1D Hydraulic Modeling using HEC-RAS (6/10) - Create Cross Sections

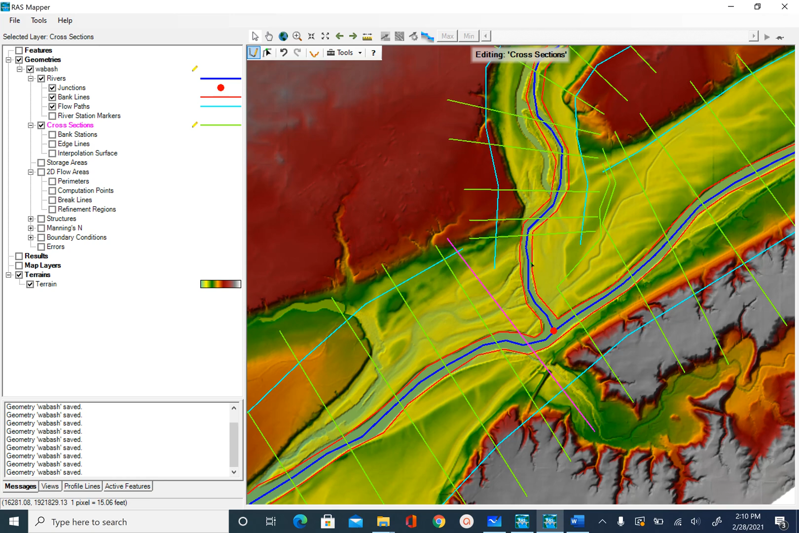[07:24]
So that way I have this cross-section. If I want to do the same here, I can start here and draw one more. And that should be enough. So once you are happy with your cross-section, go ahead and save those. So right-click on cross-section, stop editing, and save edits, yes. And let's open the attribute table for this. So as you can see, all these attributes are already populated for us. And this was done when we saved our edits.
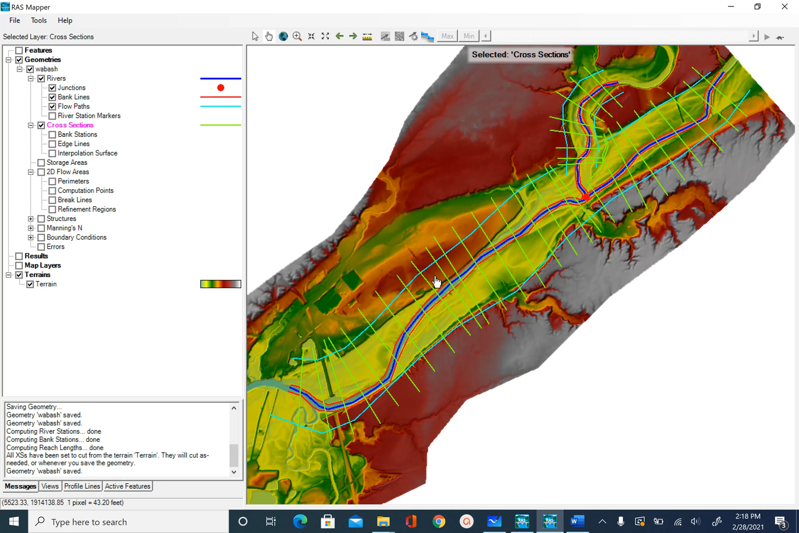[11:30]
I will make sure that I create that bridge between these two cross-sections. So the stationing that you see here, it will increase from downstream end as you go upstream. So this is the most downstream cross-section I have, which has a stationing of 905. What that means is, this is at a distance of 905 feet from the most downstream point on the center line. And as I go up, the stationing of the cross-sections increases.